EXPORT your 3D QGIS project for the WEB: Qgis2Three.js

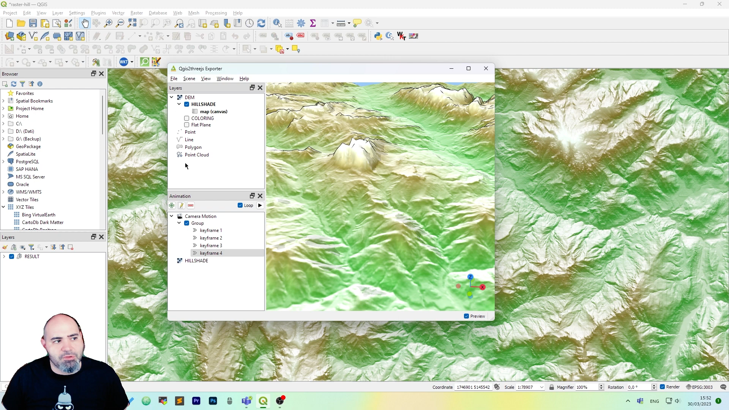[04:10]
Obviously you can add more points, line, polygon and point clouds to export. Actually we have only a layer so it's just an example but you can experiment with more types and we want to click file export to web and we want to enable the viewer to run locally at the moment but you can uncheck it if you want.
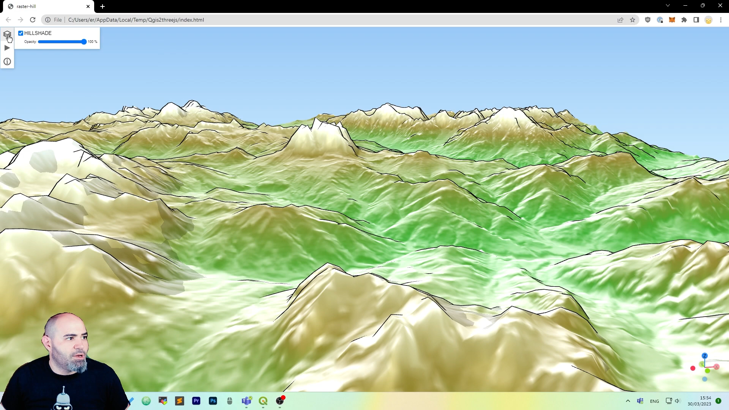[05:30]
and we can also change the opacity of the layers and so on so it's a really nice plugin to have to show your projects in a 3d scene.